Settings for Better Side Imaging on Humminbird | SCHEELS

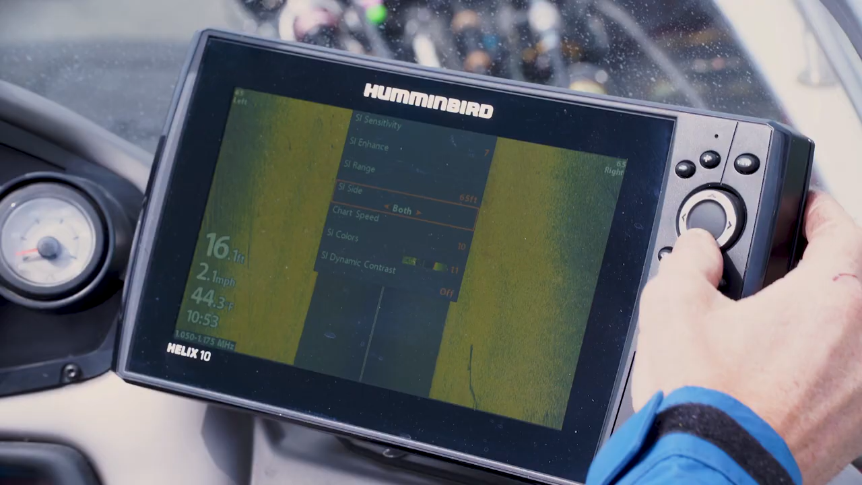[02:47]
On screen: depth 16.1 ft, speed 2.1 mph
comes in the box at 10 I'm going to lower
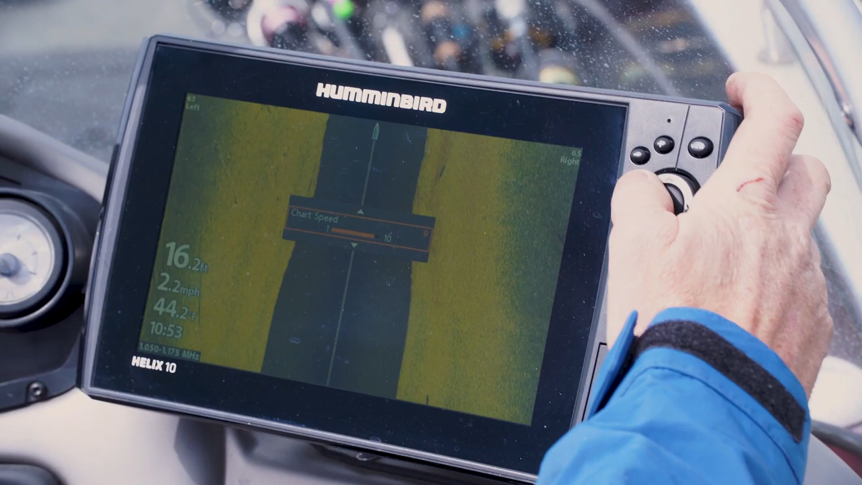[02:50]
On screen: depth 16.2 ft, speed 2.2 mph
that down to mimic my water speed so let's say three that sounds good to me I'm going to drive around at three miles an hour.
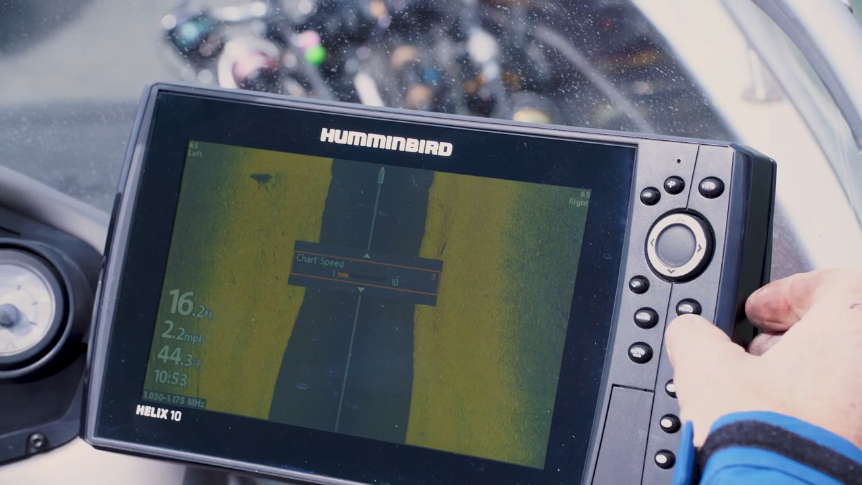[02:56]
On screen: depth 16.2 ft, water 44.3°F, speed 2.2 mph
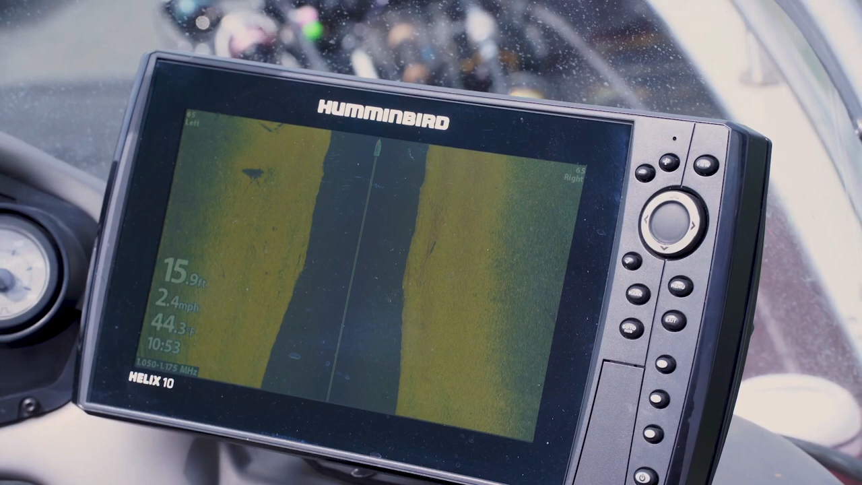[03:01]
On screen: depth 15.9 ft, speed 2.4 mph
You see I've got some hard return here there's a perfect example of what a foundation looks like.
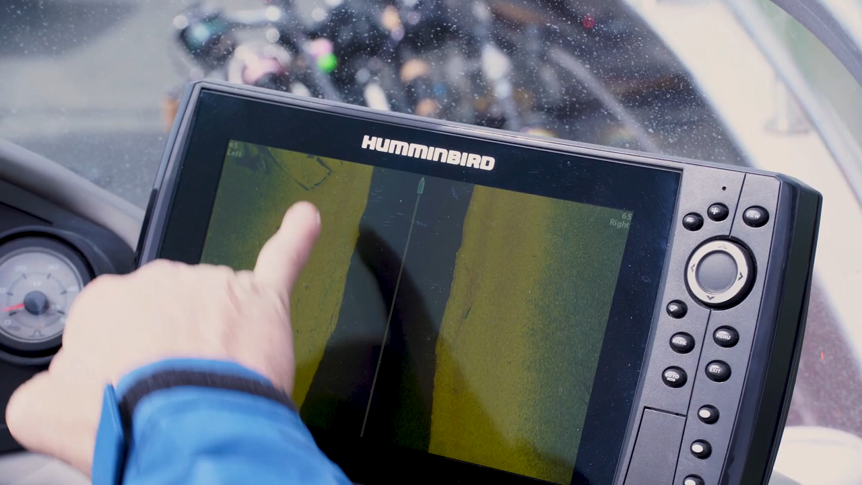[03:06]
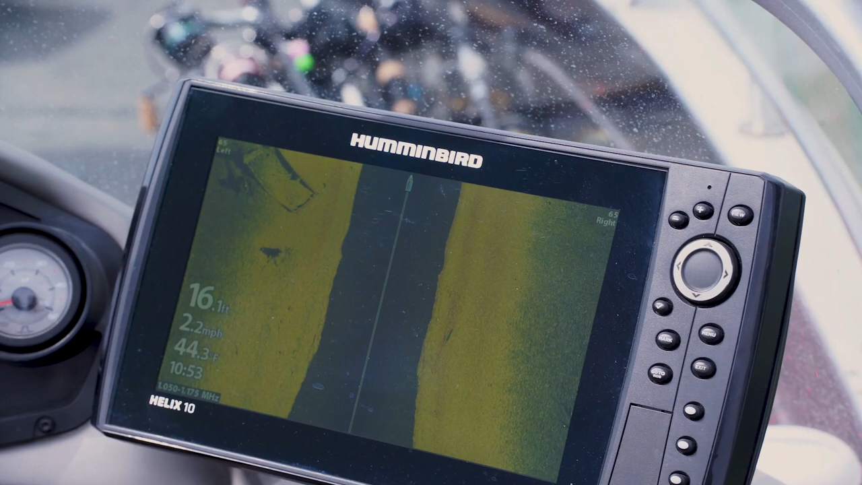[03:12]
On screen: depth 16.1 ft, water 44.3°F, speed 2.2 mph
Pretty good picture right out of the gate I'm going to show you a trick on how to get that picture to look the best in these conditions 16 feet of water driving around at two miles an hour.
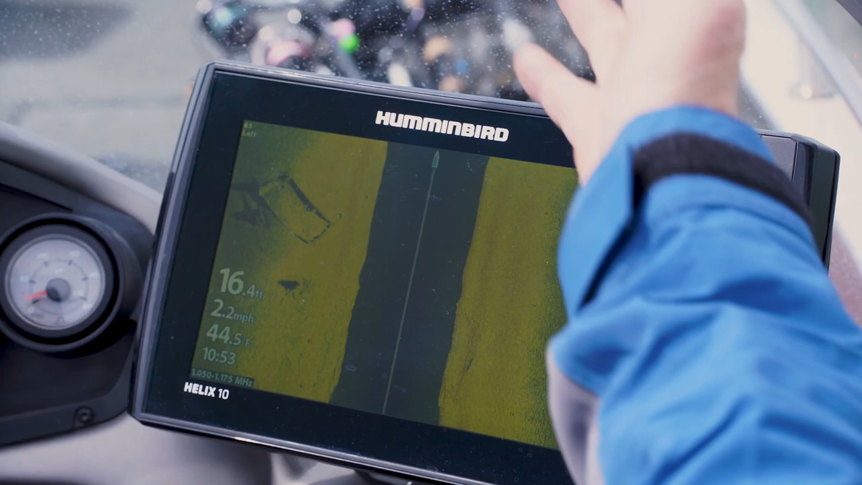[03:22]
On screen: depth 16.4 ft, water 44.5°F, speed 2.2 mph
I'm going to stop the chart from scrolling by simply moving the cursor and putting it over on whatever corner I want.
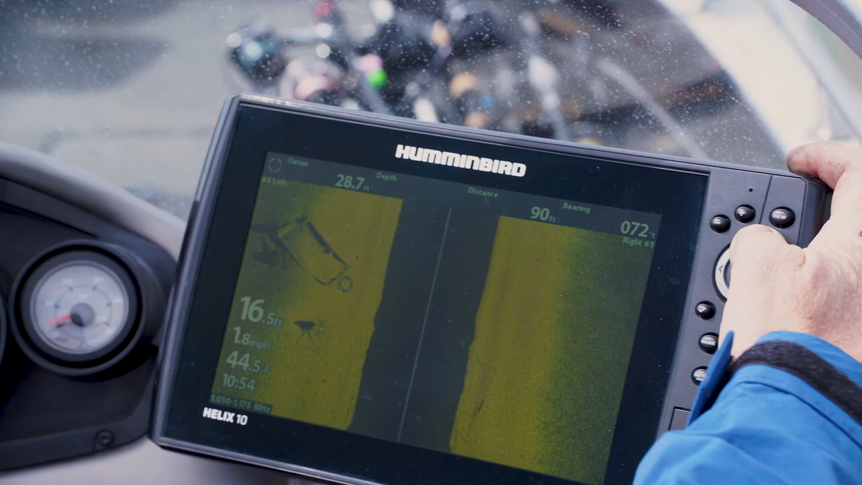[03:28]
On screen: speed 1.8 mph
Once I've got this chart stopped I can do all my adjustments right now based off of that structure.
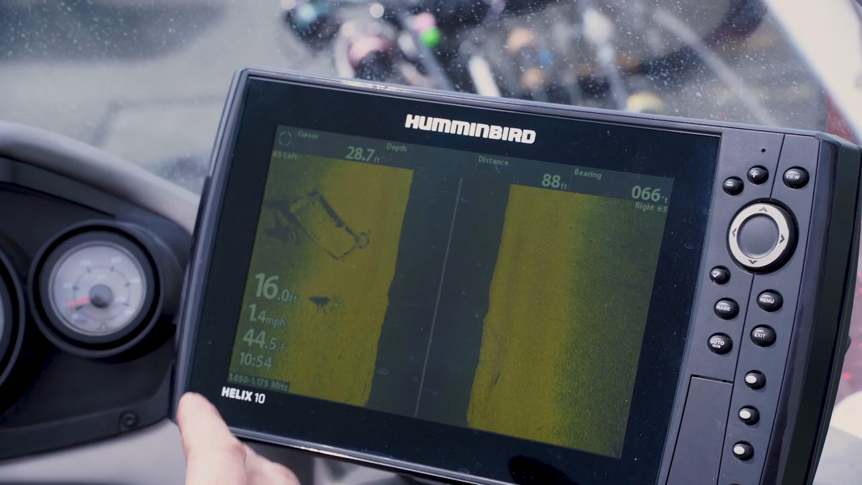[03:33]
On screen: speed 1.4 mph
I hit the plus button it zooms it in nice
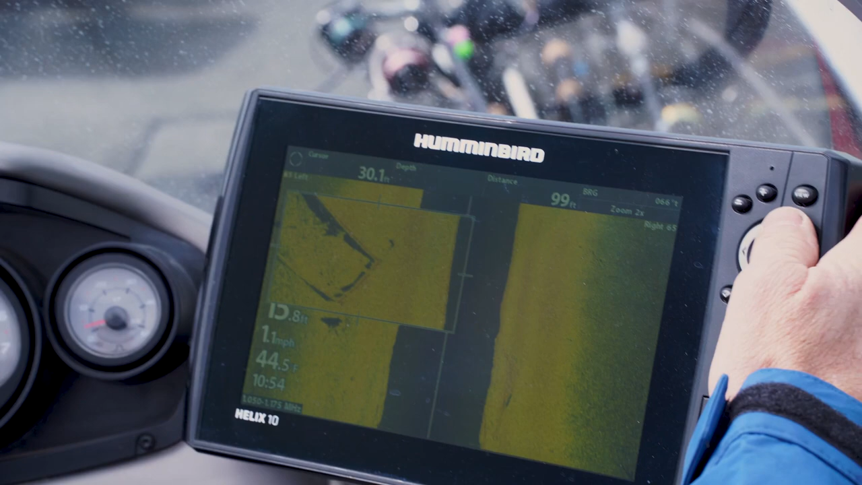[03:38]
On screen: speed 1.1 mph
you can see there's a fish out there on the corner but there's the foundation you can see all of the corners.
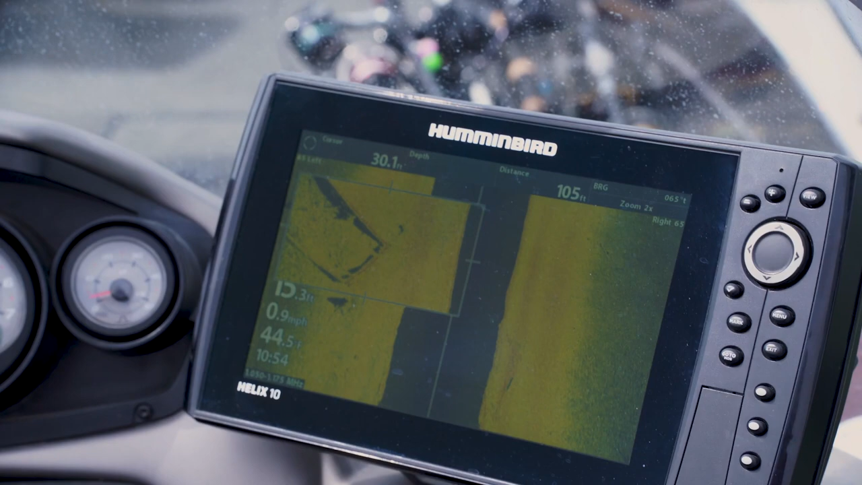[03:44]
On screen: speed 0.9 mph
Hit my menu button once I'm going to jump up in here to the side imaging enhancement.
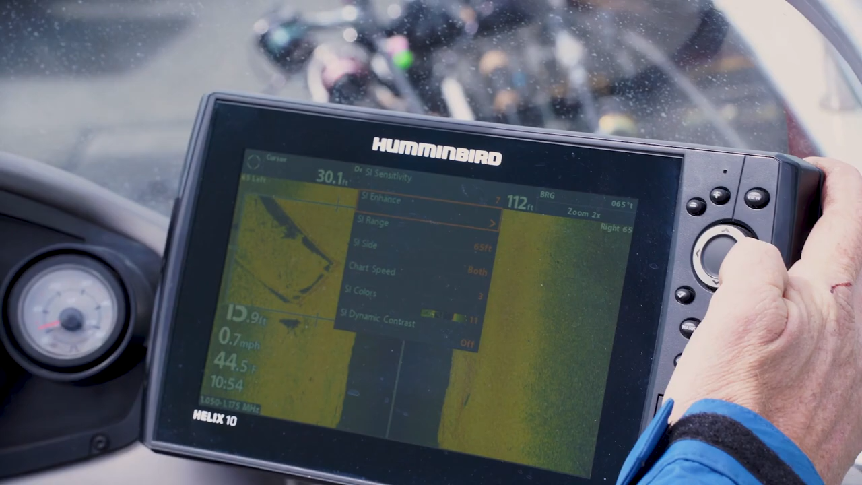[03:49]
On screen: speed 0.7 mph
The two most important things when side imaging enhancement is sensitivity and contrast.
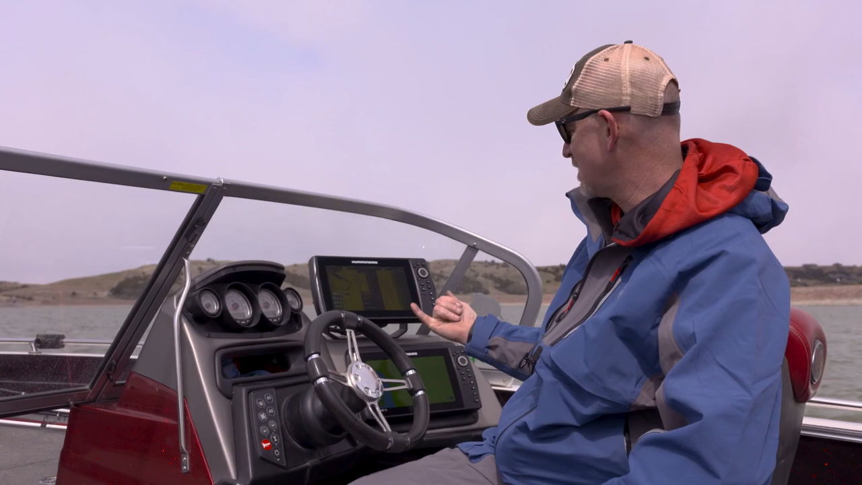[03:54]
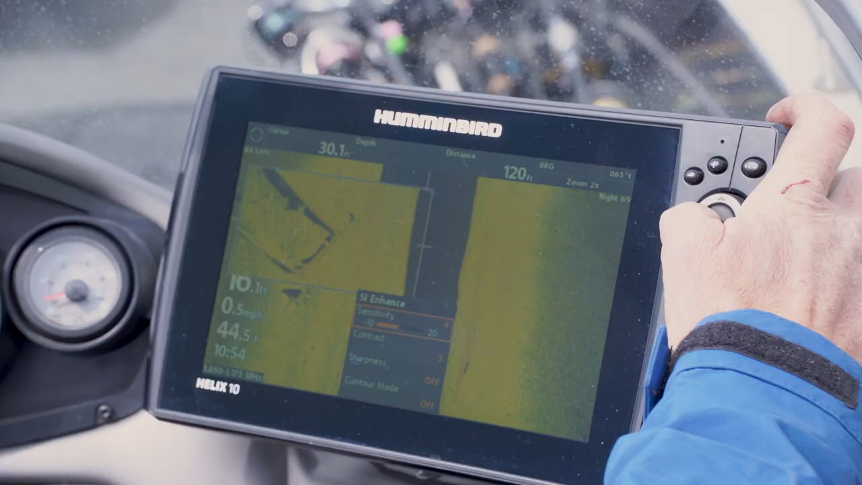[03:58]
On screen: speed 0.5 mph
We're going to adjust our sensitivity up and down by using the arrow keys you can see it gets really strong.
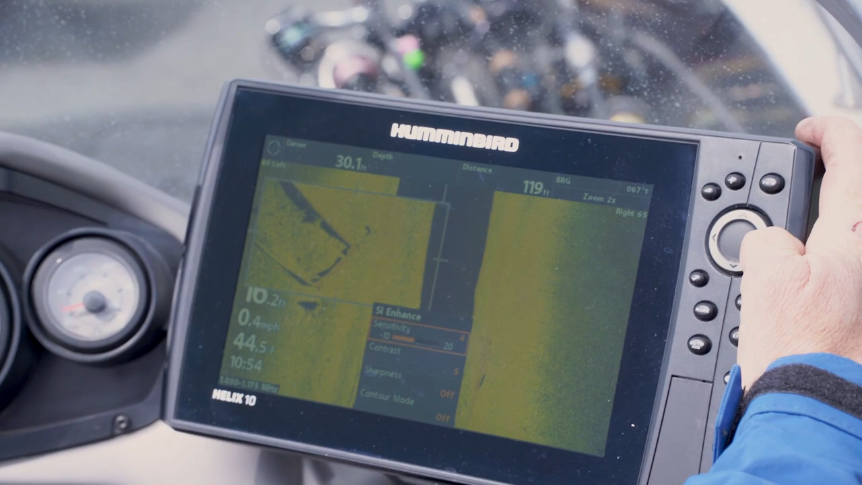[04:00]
On screen: speed 0.4 mph
I'm going to take it down a little bit that's not bad so in this case minus four is the sensitivity with color palette 11.
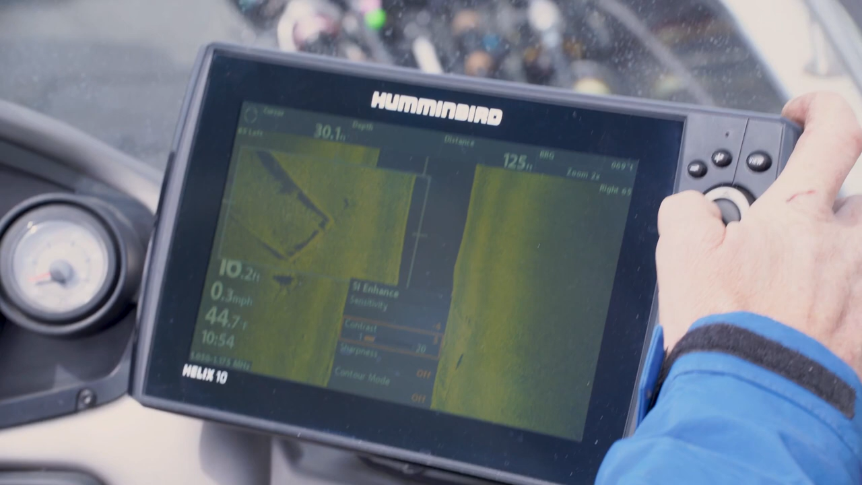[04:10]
On screen: water 44.7°F, speed 0.3 mph
Contrast is where we're going to start seeing those nice shadows the difference
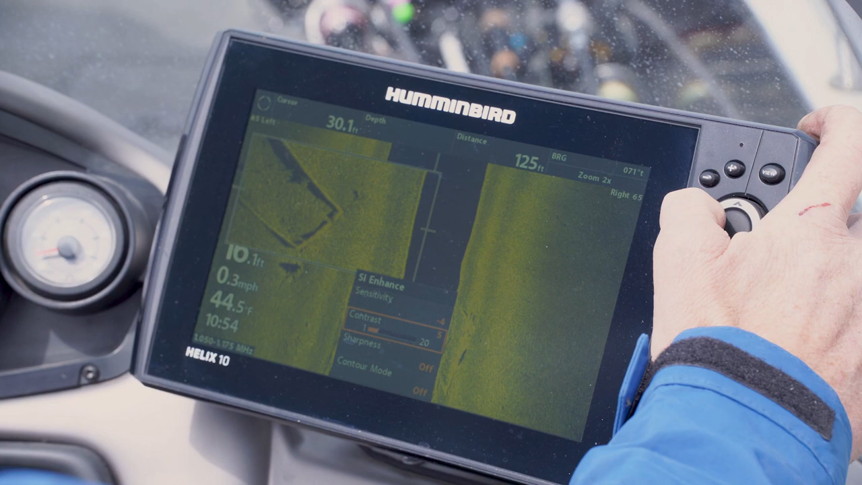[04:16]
On screen: water 44.5°F, speed 0.3 mph
between hard and soft bottoms things along those lines.
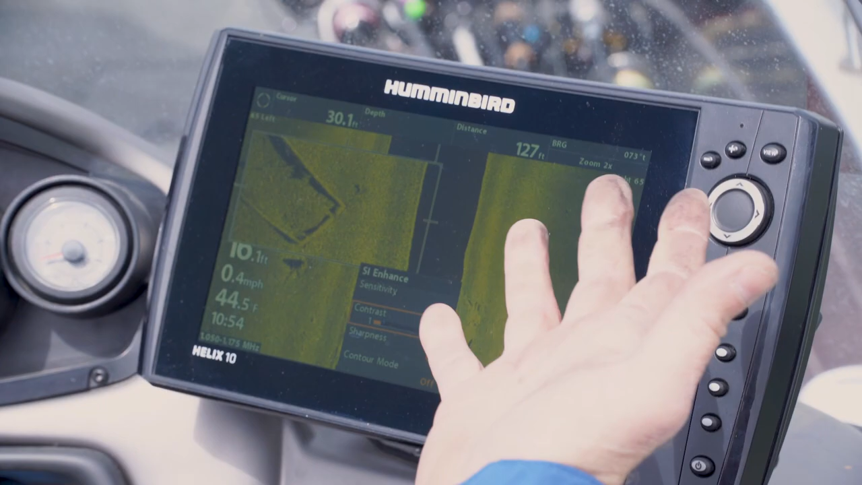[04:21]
On screen: speed 0.4 mph
So that's a pretty good picture from what we found minus four for the sensitivity four for the contrast not too bad looks pretty good.
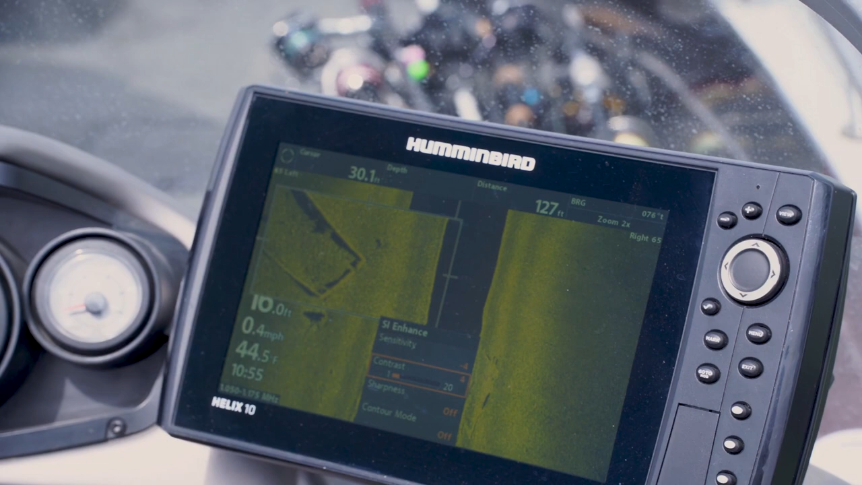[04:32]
On screen: water 44.5°F, speed 0.4 mph
The next thing that we want to do is if I'm going to fish this structure if I'm going to vertical jig this structure right I want to find it again I want to lay a waypoint down so because I've got it zoomed in right there if I hit my mark button twice